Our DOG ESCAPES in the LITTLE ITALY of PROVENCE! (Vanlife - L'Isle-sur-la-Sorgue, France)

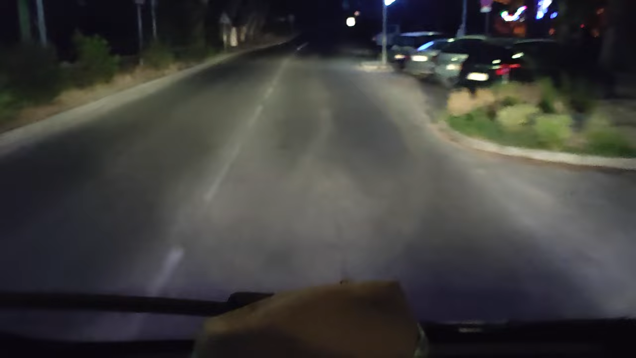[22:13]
So we're not sure what town we're in but they've got speed bump sections with glittery roads and lots of lights and decorations